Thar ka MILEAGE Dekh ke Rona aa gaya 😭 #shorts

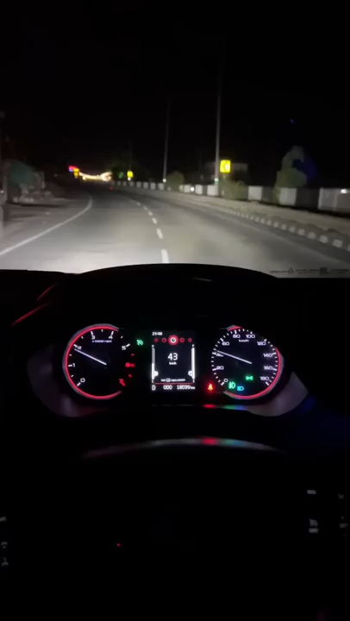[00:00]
हाई गाईस हम लोग रात को घूम रहते उस टाइम मैंने सोचा कि यार एक एक्सपरिमेंट करते हैं देखते हैं आज कि यह महिंद्रा थार एम स्टारियन पेट्रोल से मैं कितना माईलेज निकाल सकता हूं तो जब मैंने स्टार्ट किया तक यह देरी थी